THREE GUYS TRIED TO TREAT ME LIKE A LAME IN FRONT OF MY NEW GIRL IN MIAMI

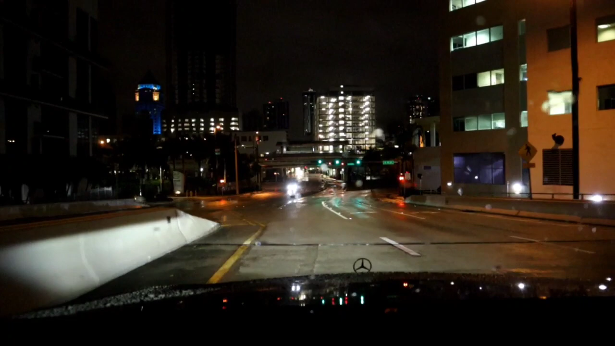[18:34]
Oh, there am I. Oh, shit, I gotta take this right. Is there somebody to the right of me? I can't tell. I can't see either, but fuck it. We taking this right. Oh, and I need gas.
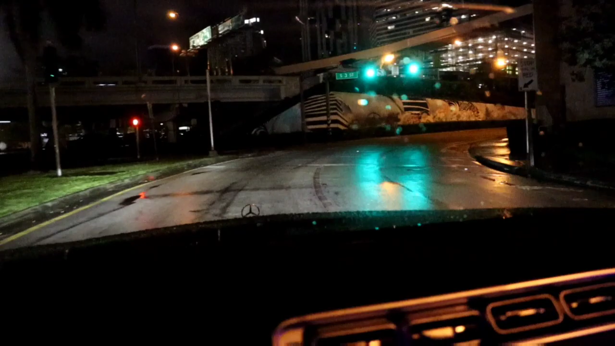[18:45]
Weekend. When I gonna make it? What's that? How many miles is that? Five miles? How many miles does shit say I got? 26 miles. Okay, we gonna make it.
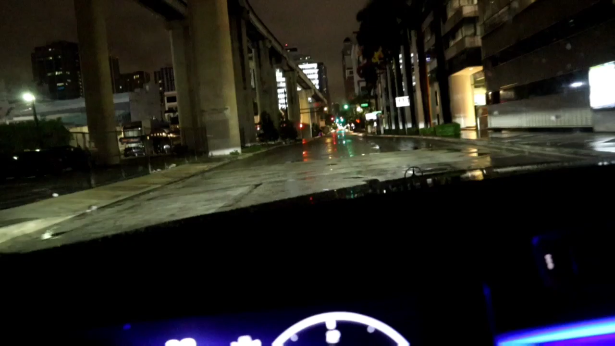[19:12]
Out here bad. Damn, is this a green light?
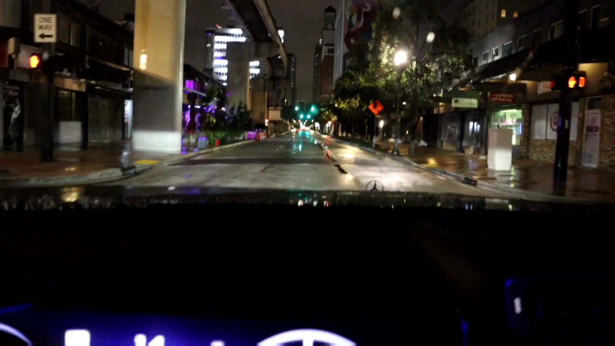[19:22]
I thought it was a red light. I've been running red lights, y'all. Y'all see the downtown, man.
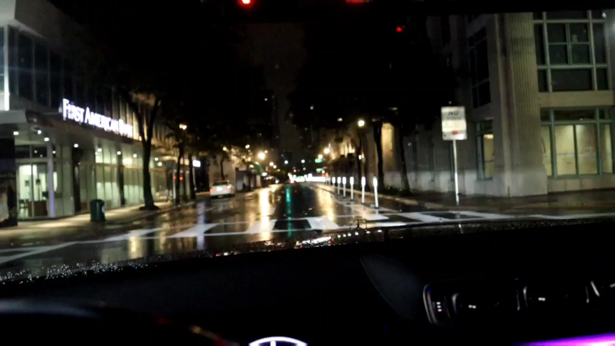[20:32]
We almost out this jam, gang. Oh, it's green now. Skirt! Hey, oh boy, Wade, I should give him some money for that wave.
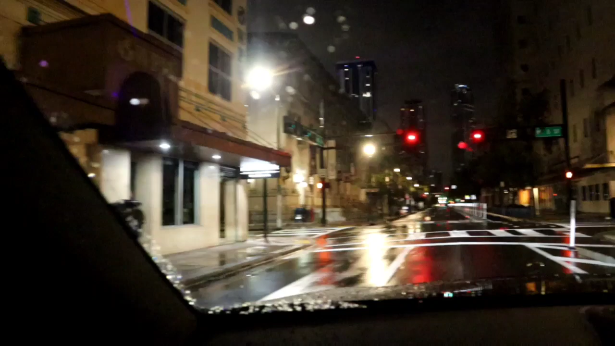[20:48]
I can't even stop right now. We gotta keep rolling. He peed me with the camera. He waved at me right away. Man, I hate when I see people like that. That shit sucks, man. Look, I think there's somebody else over there. It's raining and shit, gang. Like, damn, that shit's horrible. Shit's horrible, man. Damn, where's your straw at? They ain't giving me one. Wow. See, McDonald's be on BS, y'all. Then they get mad why people when people come in there yelling at them. Hell no.
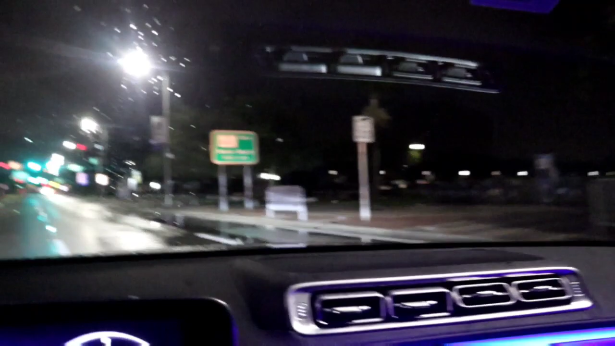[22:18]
Oh yeah, we still downtown. Stop playing.